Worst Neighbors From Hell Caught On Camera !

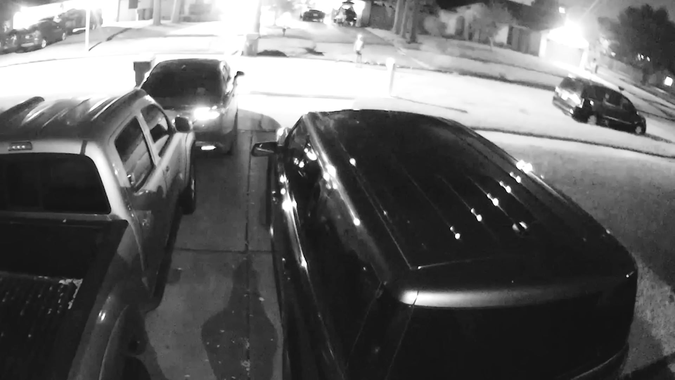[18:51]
And look what they told their son to do.
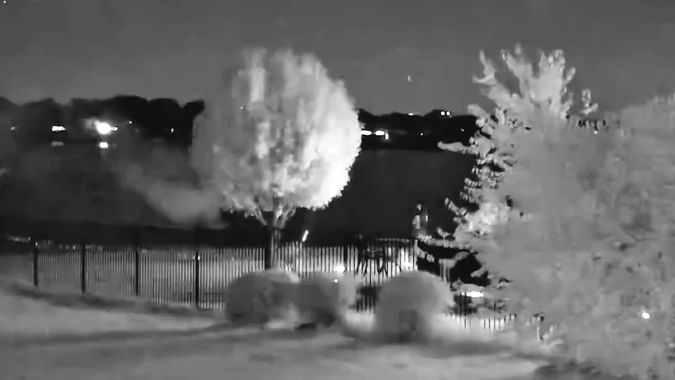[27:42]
This is your nightly POV of living next to pyromaniacs.